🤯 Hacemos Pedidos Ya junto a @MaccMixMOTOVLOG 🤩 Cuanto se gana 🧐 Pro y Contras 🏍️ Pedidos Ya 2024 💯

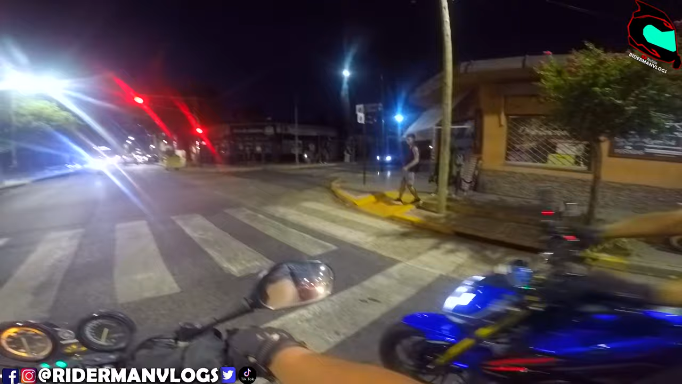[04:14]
Yo te voy a enseñar a hacer delivery. Cuando está en rojo y tenés que doblar antes que se pongan verde. Tiene que ser acá.